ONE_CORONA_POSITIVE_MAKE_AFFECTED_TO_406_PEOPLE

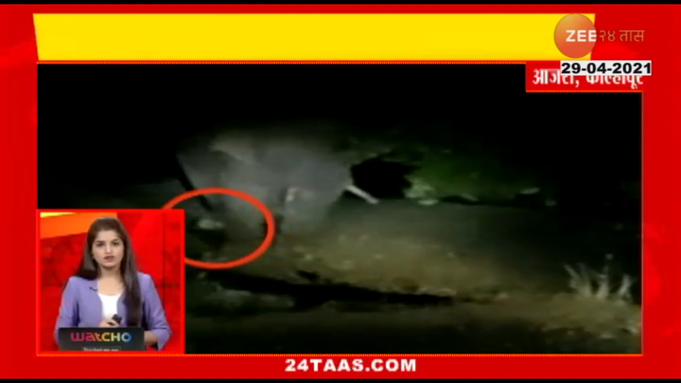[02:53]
ओलापुर जिल्ले तील आजरा तालू क्यात टसकर हाथी शेती सा नुकसान करने बरोबर अनेक दा फुटबॉल खेला तसताना दिस्तो है हाथी टायर पाने ची टाकी तसा चक्कप